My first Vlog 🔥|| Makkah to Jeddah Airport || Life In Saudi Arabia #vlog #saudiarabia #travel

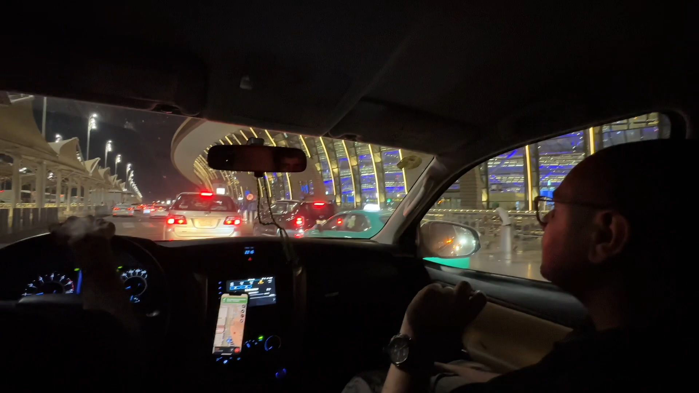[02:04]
یہ ایٹو ہے ایٹو ہے نا نہیں نہیں ٹی ون آگے آگے
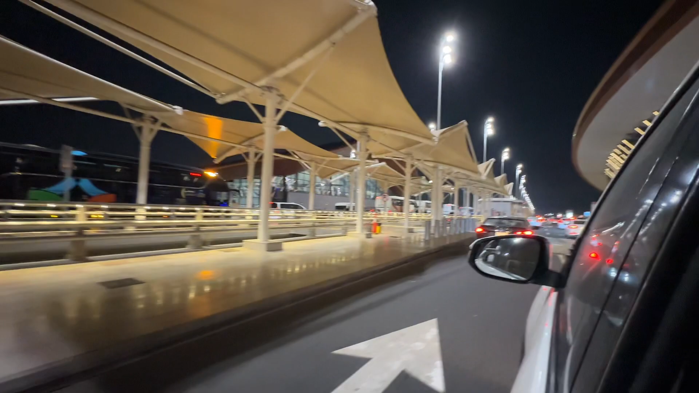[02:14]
ابھی ہم پہنچائیں ڈیپارچر پہ یہ ہے جدہ نیو ائرپورٹ جانا تو مجھے ان کے ساتھ اندر تھا لیکن ان کے پاس بہت زیادہ لے گئی تھے اگر ہم گاڑی پارکنگ میں لے کے جاتے پارکنگ رائیویل میں ہے اور وہاں سے پیادل چال کے ڈیپارچر تک آنا پڑتا تو وہ ہمارے لئے کچھ زیادہ ہی مشکل تھا اس لئے ہم نے
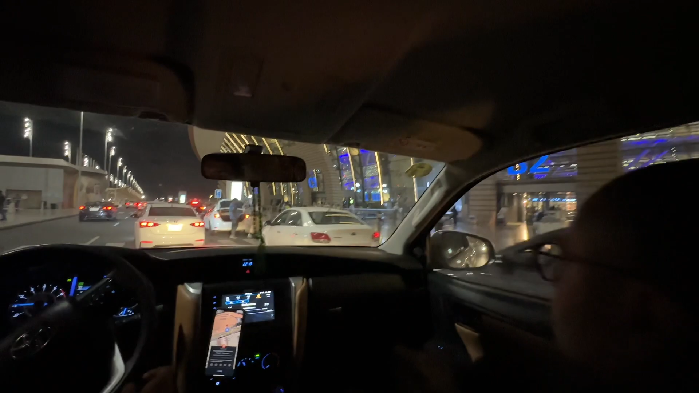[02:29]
گاڑی ڈیپارچر پہ لگائی اور ابھی مجھے لگتا ہے ہمیں یہاں سے مستقیم بھائیوروں کو الویدہ کہنا پڑے گا